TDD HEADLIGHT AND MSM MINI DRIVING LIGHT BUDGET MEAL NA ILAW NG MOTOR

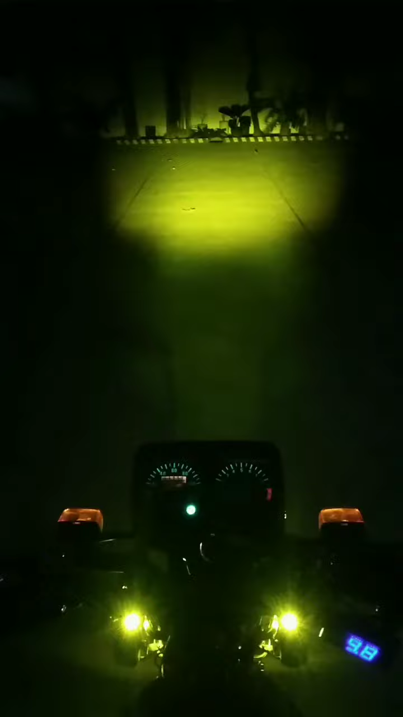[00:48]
maliwanag po sya. Then ito yung kanyang high beam, kulay puti. Ayan, maliwanag po sya, kitang kita sa malayo.